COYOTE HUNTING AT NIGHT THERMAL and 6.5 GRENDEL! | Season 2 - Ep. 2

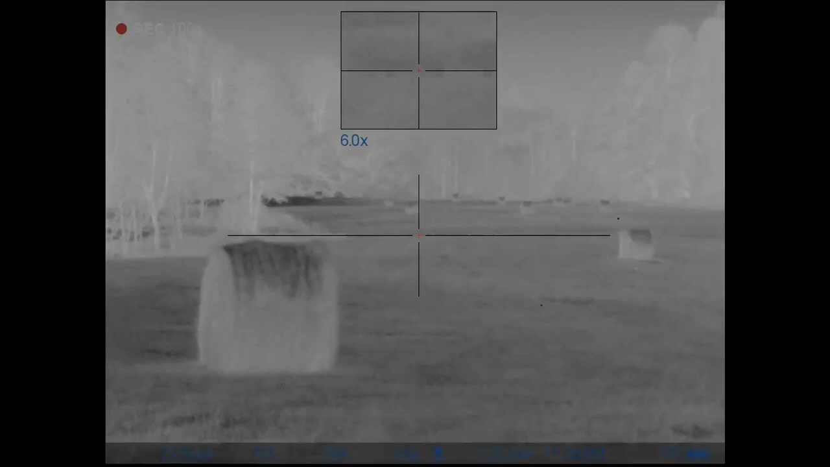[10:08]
uh that's the second double of the night man that second one i kind of rushed